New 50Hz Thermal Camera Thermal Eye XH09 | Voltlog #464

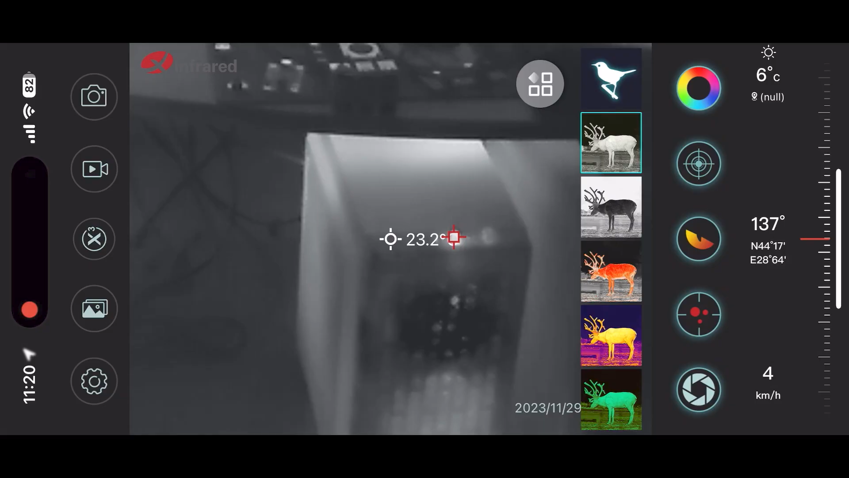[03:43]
It does have a variety of color palettes to choose from,
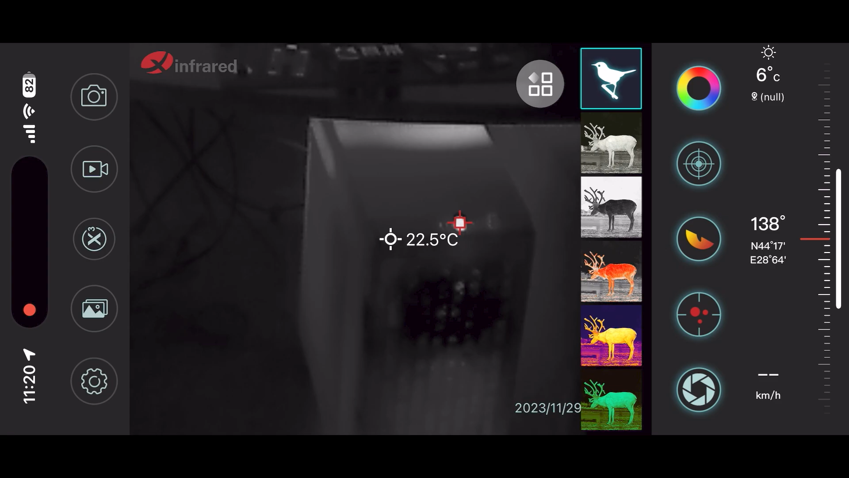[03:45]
On screen: spot 22.5°C
I think these have been optimized for outdoor usage and in fact there is
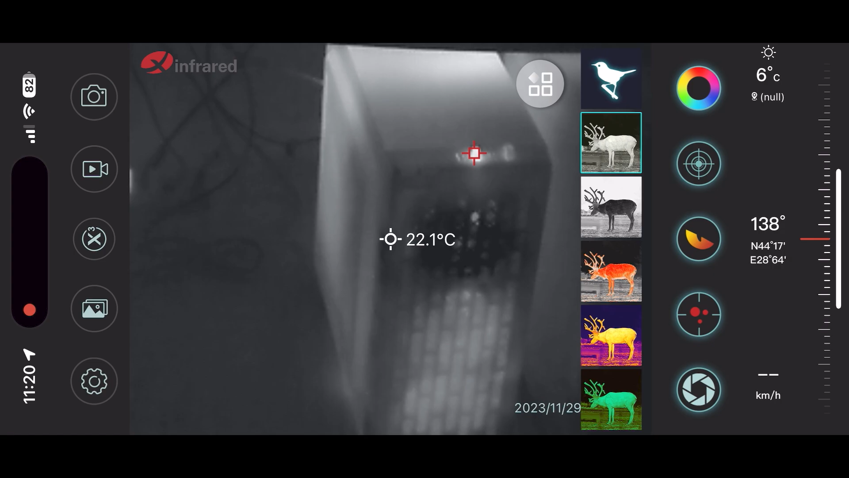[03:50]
On screen: spot 22.1°C
a special app for these sets of cameras that you have to install.
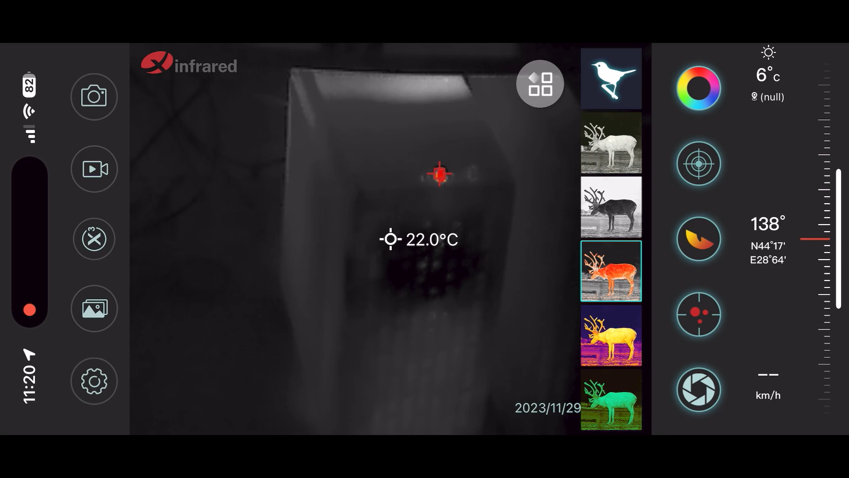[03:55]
On screen: spot 22.0°C
And you also get various hotspot tracking capabilities and highlighting modes that
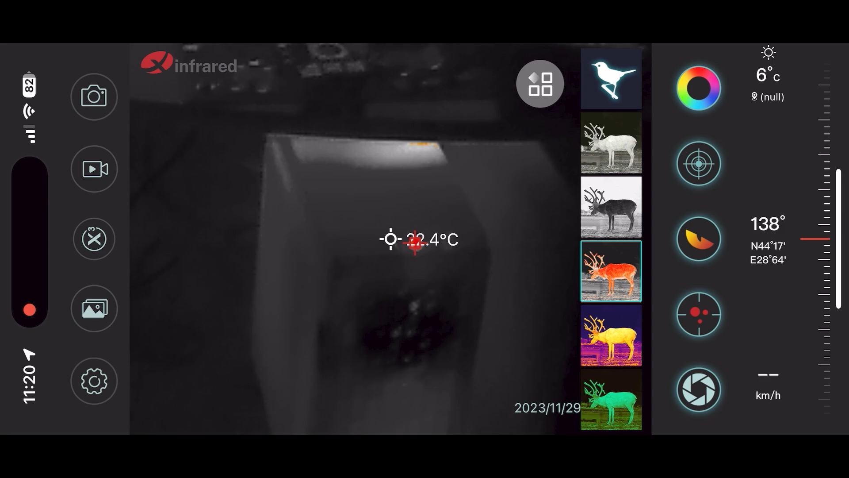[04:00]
will be of help in locating where something is while scanning around.
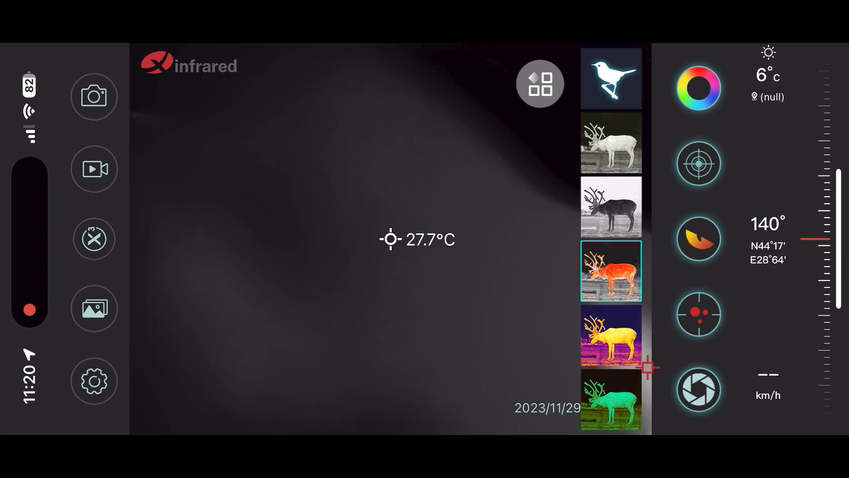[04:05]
On screen: spot 27.7°C
The temperature measurement range is 0 to 100 degrees celsius which I think is pretty good range for this type of application.
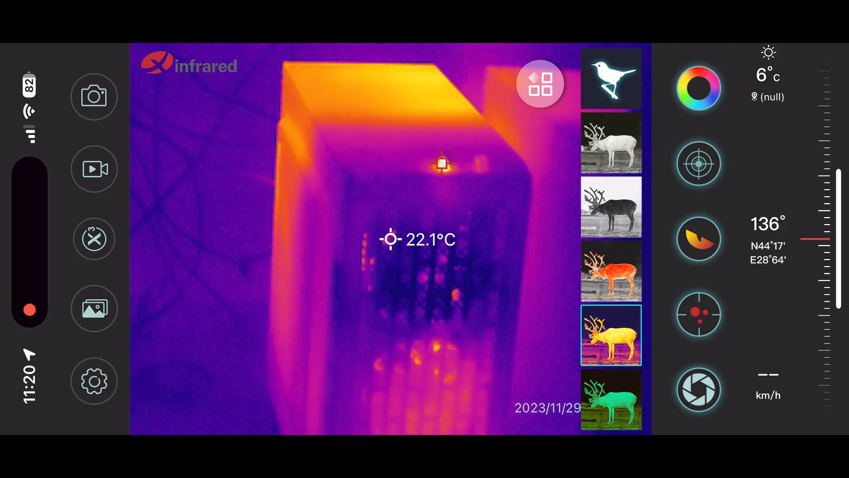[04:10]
On screen: spot 22.1°C
And while the core resolution 256x192px remains consistent with the previous models,
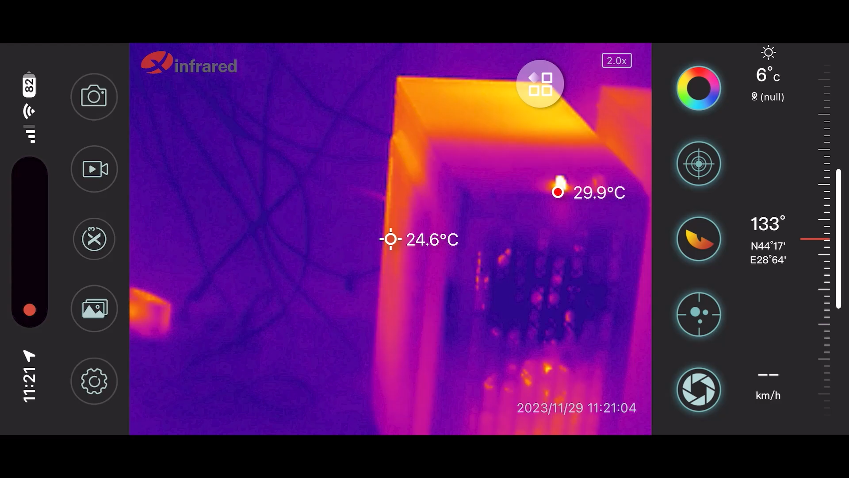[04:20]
On screen: spot 24.6°C
the inclusion of the double refresh rate will set this Thermali XH09 apart specifically catering to those seeking superior performance
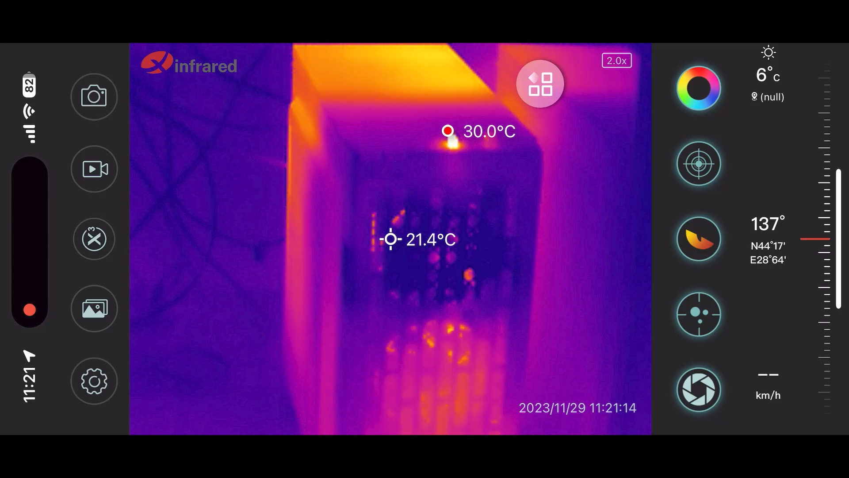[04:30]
On screen: spot 21.4°C
for
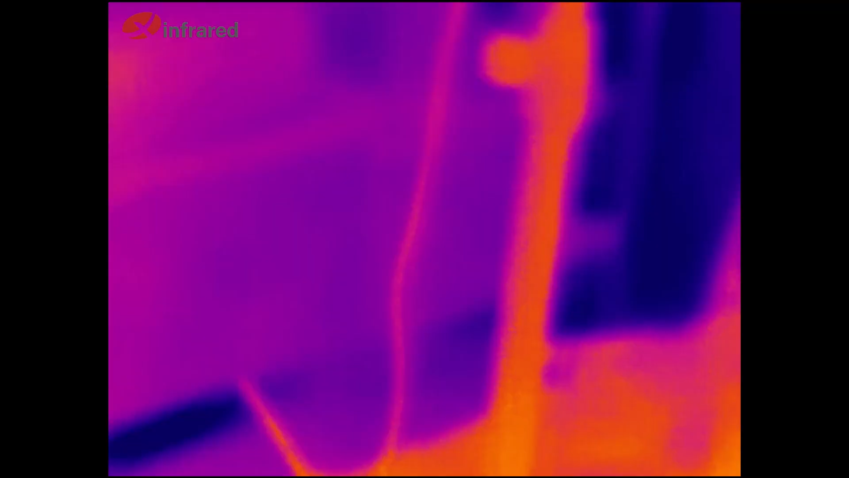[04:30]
outdoor activities that demand thermal imaging capabilities for tracking purposes.
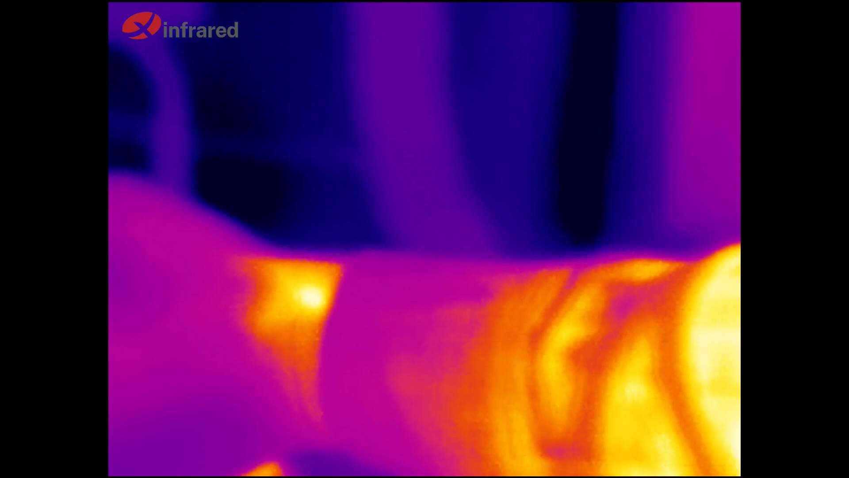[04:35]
And we can clearly see the advantages of that if I
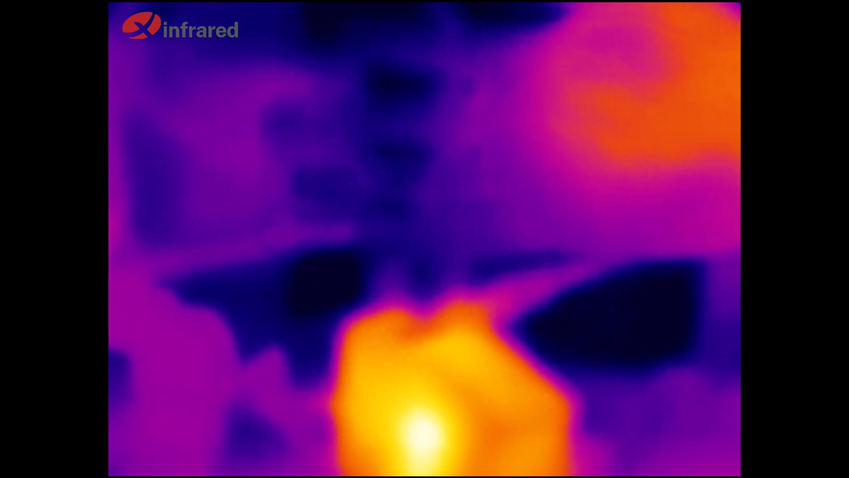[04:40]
move my hand rapidly in front of the camera or by showing you this sample footage
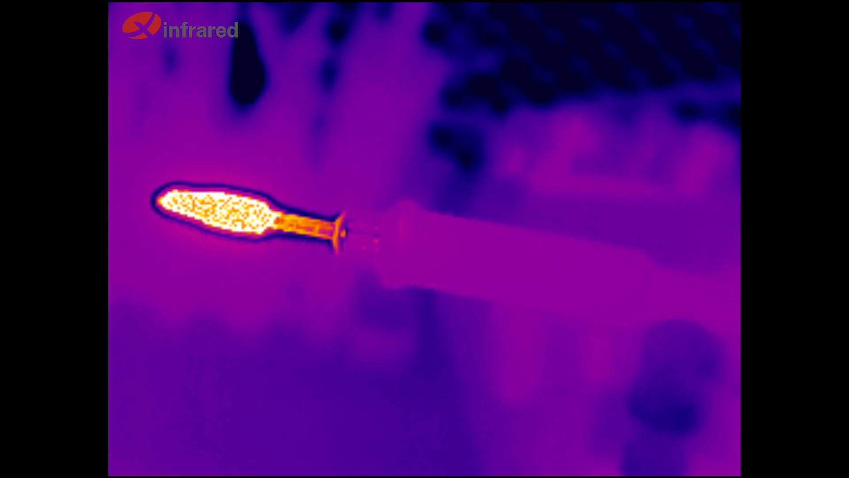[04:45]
that I captured from a distance of more than 100m at ground level. I was tracking these 2 targets which are my wife and kid and we get smooth motion due to that 50hz refresh rate and we can clearly
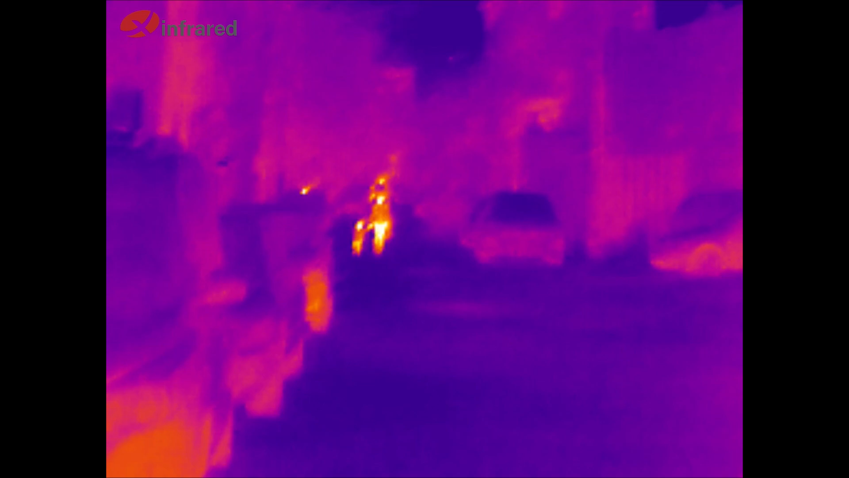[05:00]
identify that there are 2 people in the dark at a great distance. Here are a few other examples, this was captured from the 7th floor window looking down on
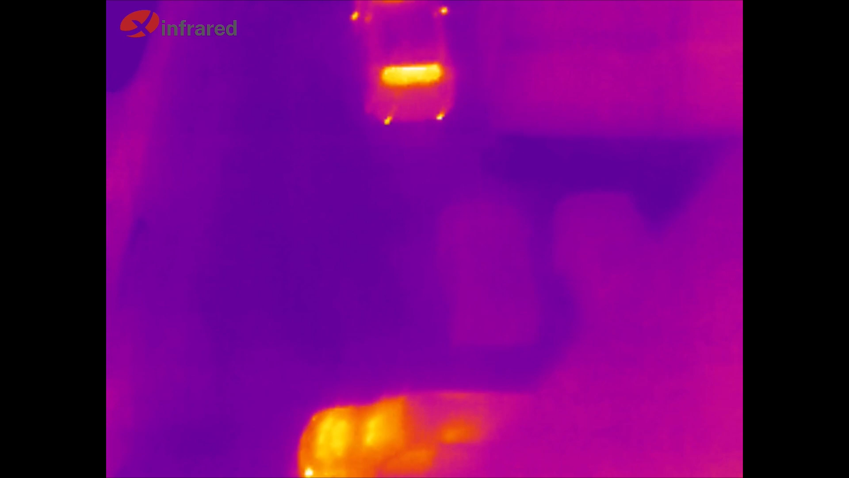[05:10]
this car which is approximately 50 meters away from the building and we can
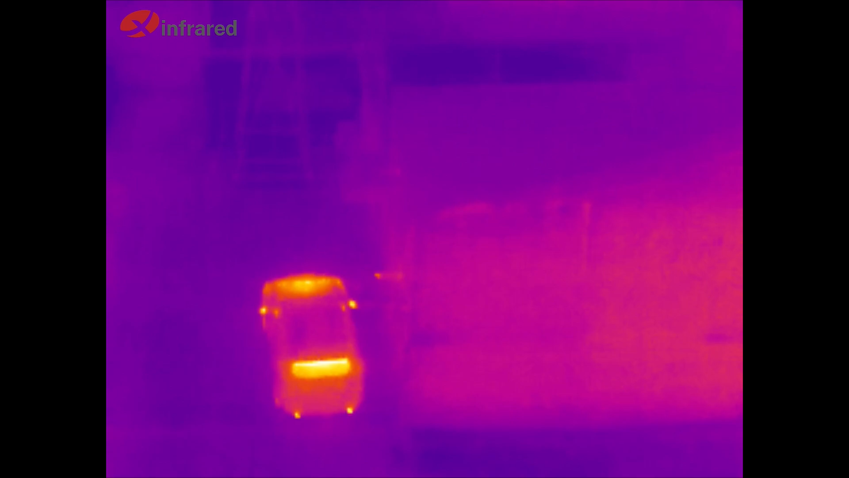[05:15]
clearly see the heated mirrors and the 2 exhaust pipes which run at a higher temperature. Then there is this building which is like 200 meters away, there would be no problem identifying a target like a human at that distance.
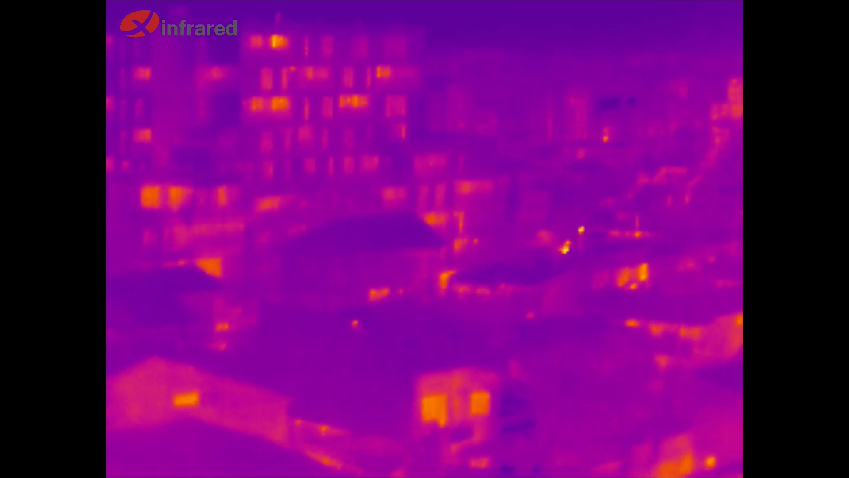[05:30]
This car is another example,
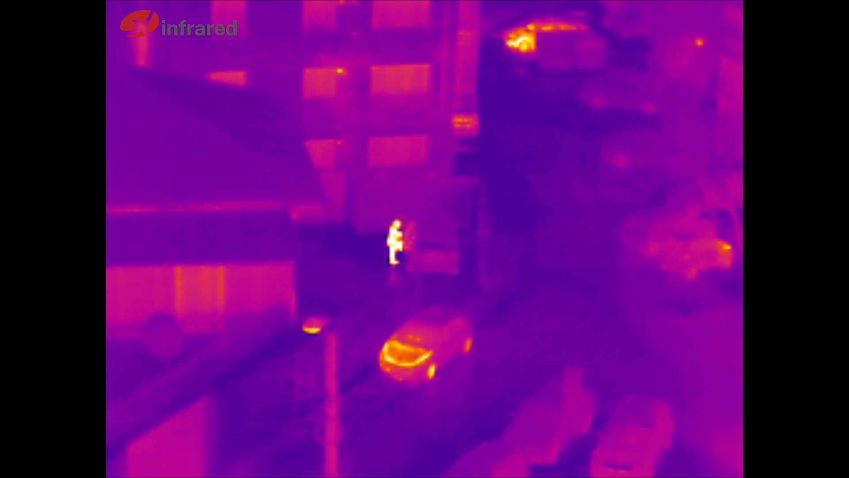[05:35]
it's at a distance of 150 meters and we can see this in great detail and with the 50hz there's just this fluid movement.
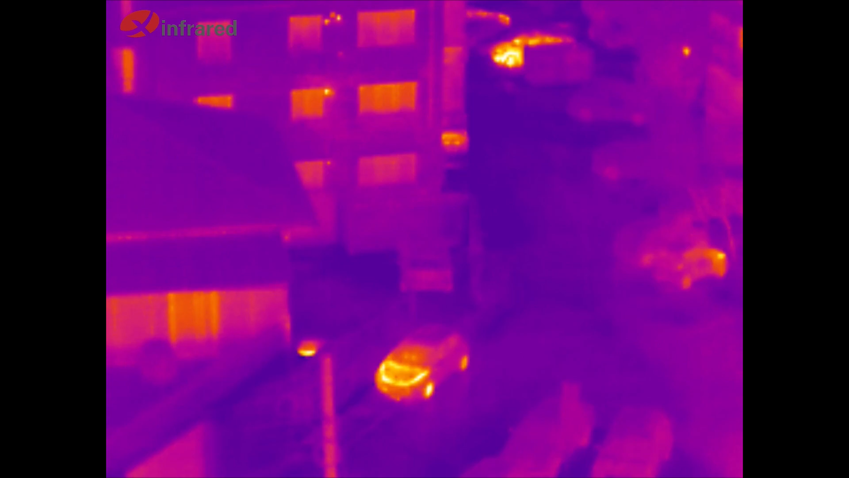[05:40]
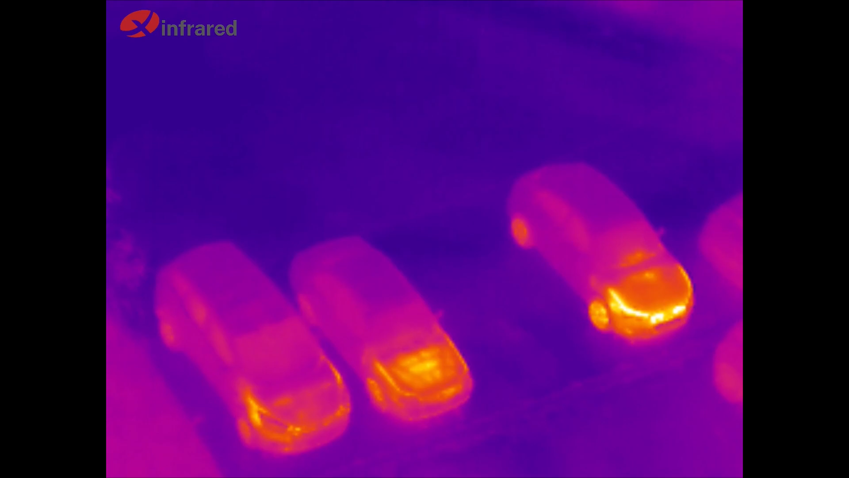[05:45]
There might be some short interruptions that you might notice in the video, these are just due to the calibration shutter which all thermal cameras have.